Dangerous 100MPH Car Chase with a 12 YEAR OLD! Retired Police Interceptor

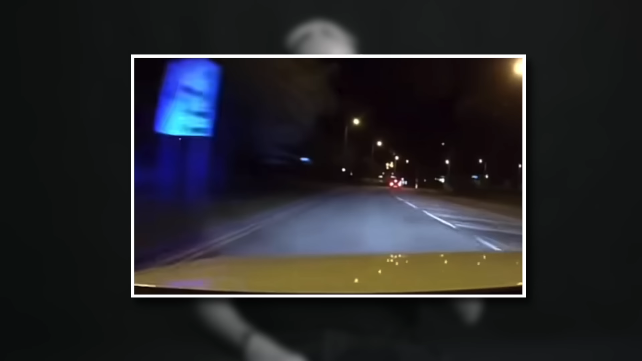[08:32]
to lose a bit of traction we chose the car in the bing lane I think we're in 80 miles an hour then in a 30 mile an hour limit I can see his driving's getting a bit more raggy he started